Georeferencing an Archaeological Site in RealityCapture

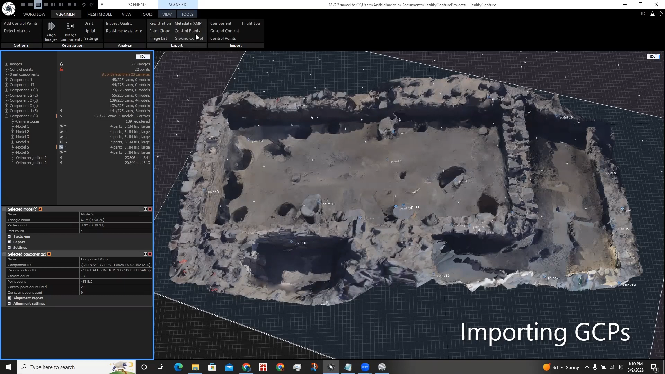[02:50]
In the alignment tab, click Ground Control in the import.
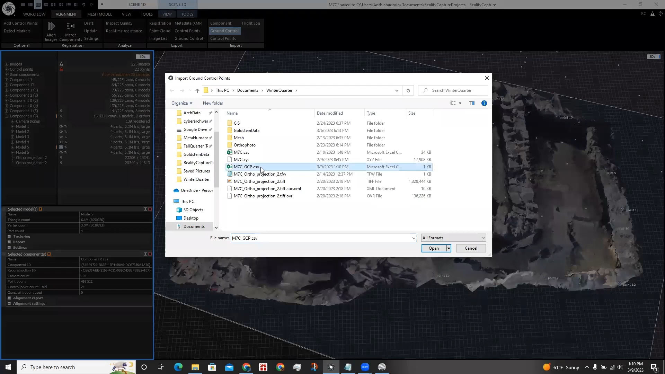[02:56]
And I click this file where I have the four ground control points recorded, and click open. Some settings we need to check are the file format, which I have as name, comma, x, comma, y, comma, alt, and the chord system,
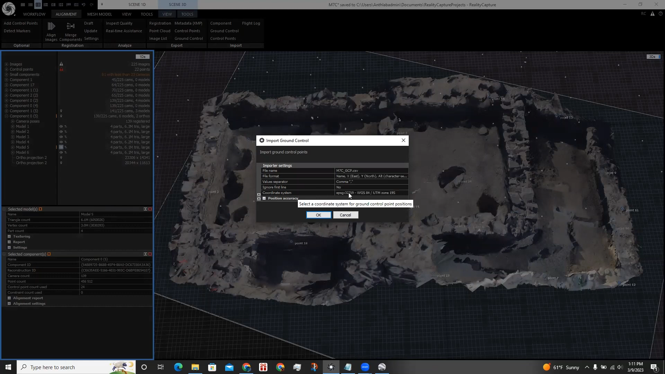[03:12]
which I know is WGS84 UTM Zone 19S. For Southern Peru, I click OK. And set to the project.
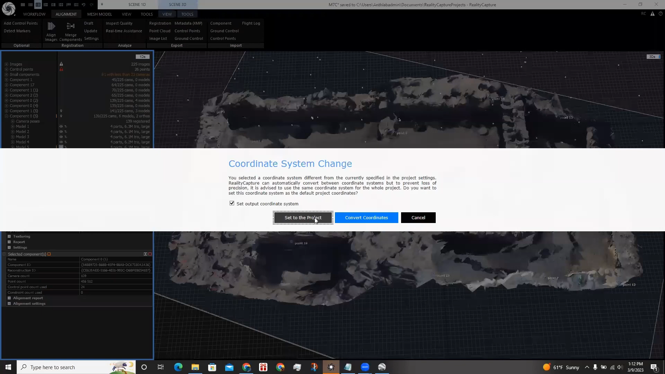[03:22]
In the 1D window, under Control Points, GCP1-4 is now listed. To sign which photographs correlate to the ground control point, click Add Control Points, and I'm going to select for GCP1, and hover over the 3D scene. And I know that this corner over here correlates to GCP1.
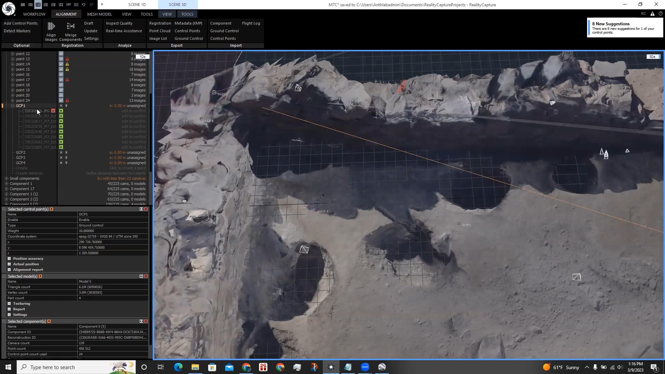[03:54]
So I click here, and I approve these images.
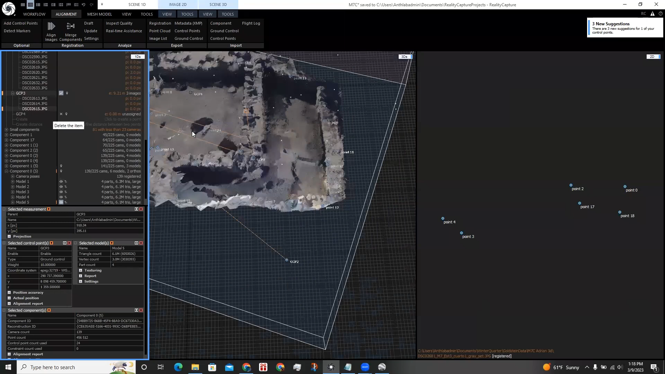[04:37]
And finally, GCP4 is on this corner.
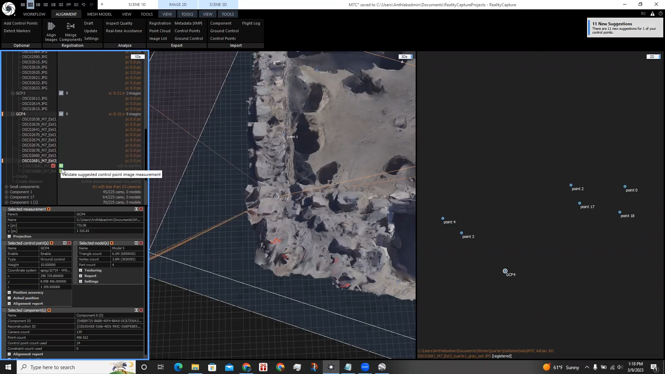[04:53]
And then I click Update. Now, when we clicked Update, it didn't mess up the rotation of the scene.
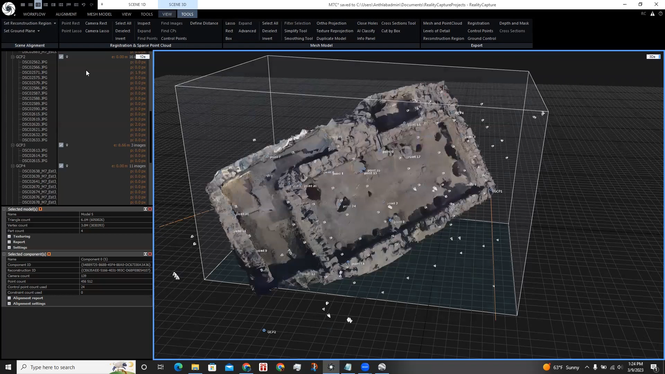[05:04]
But we can actually fix this by resetting the ground,
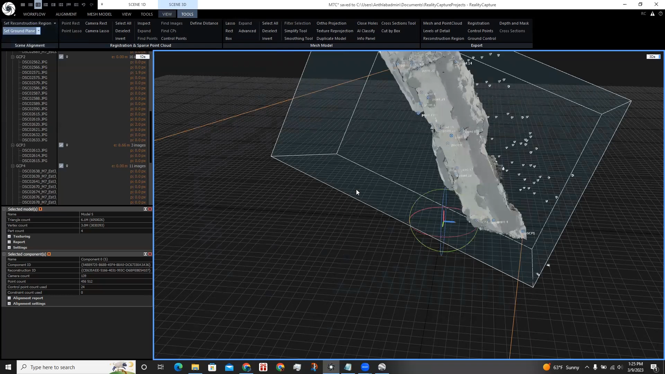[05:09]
and then click Define Ground Plane. And now we can rotate the model to our liking.
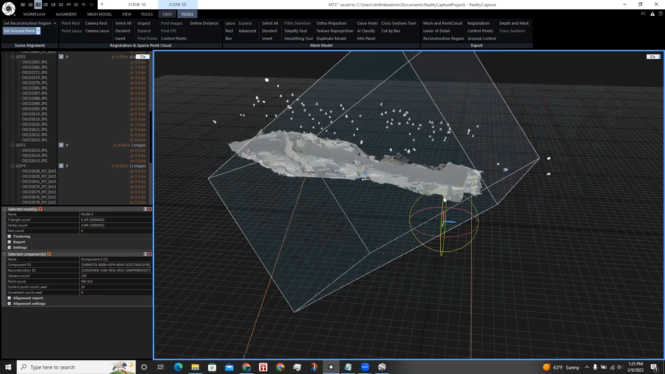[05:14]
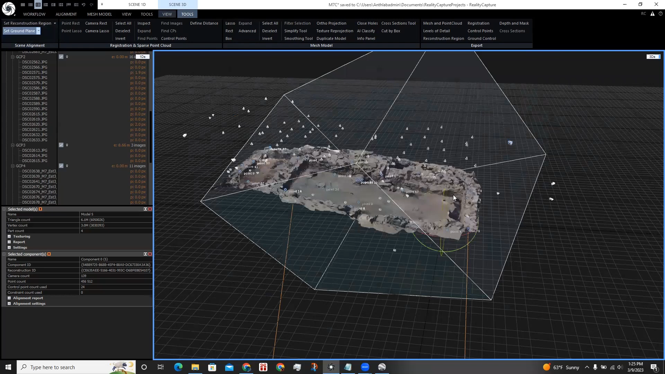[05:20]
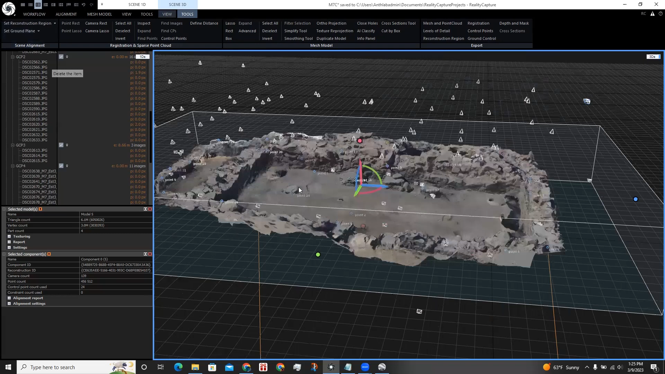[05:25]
RealityCapture also has a map view.
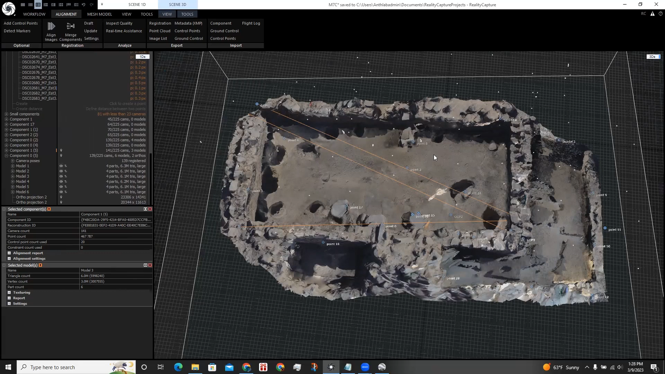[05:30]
We can view the position of the ground control points by opening up another layer.
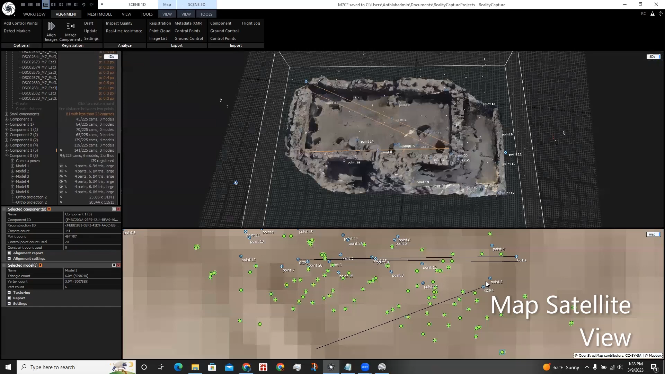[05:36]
And I have map selected for this window. And we can see where the cameras are pointed with these green dots. And as well as the ground control points that we placed. And the ground control points that helped us geo-reference the scene. My map view is currently set to Mapbox Satellite. If this is your first time using Mapbox in RealityCapture, the Map Credentials dialog will appear.